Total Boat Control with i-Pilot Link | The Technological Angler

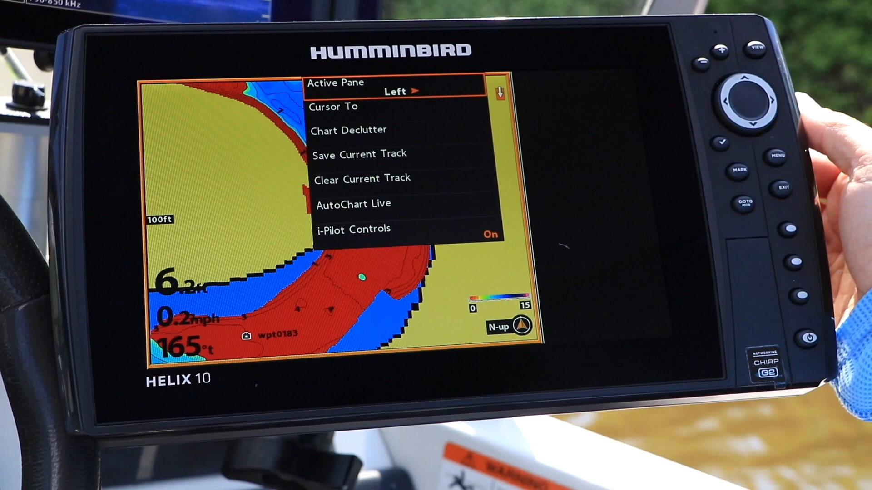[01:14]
On screen: speed 0.2 mph
Then, we'll teach you how to use each and every one of iPilot link's boat control tools.
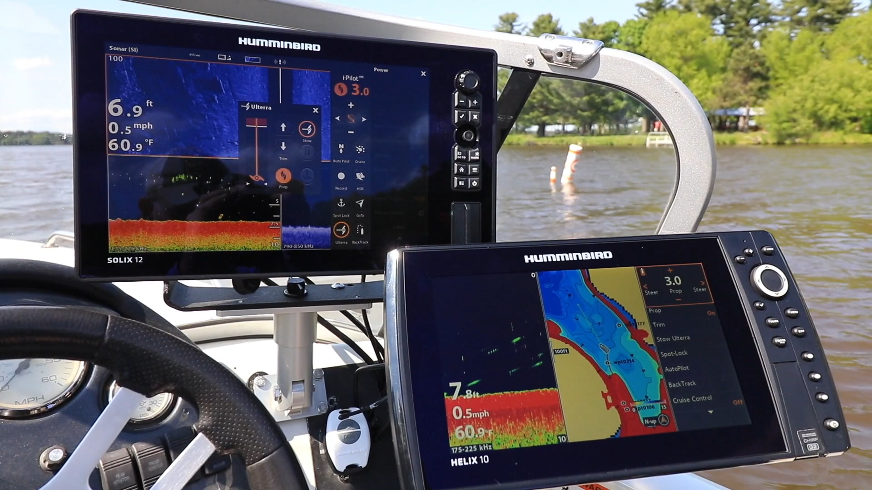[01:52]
On screen: water 60.9°F, speed 0.5 mph
as well as a Humminbird Solix. So no matter which Humminbird fish finder you're currently operating, this video will teach you how that unit interacts with iPilot link.